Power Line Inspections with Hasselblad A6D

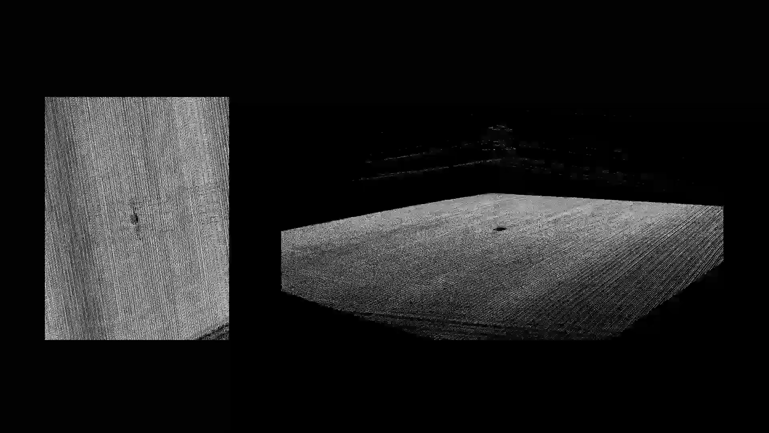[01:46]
These RGB photographs give color to the LiDAR point cloud,
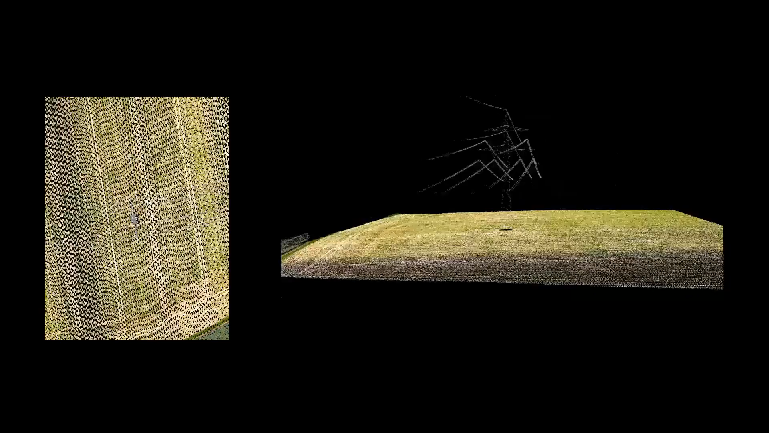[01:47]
which are classified and separated by layers according to its elements.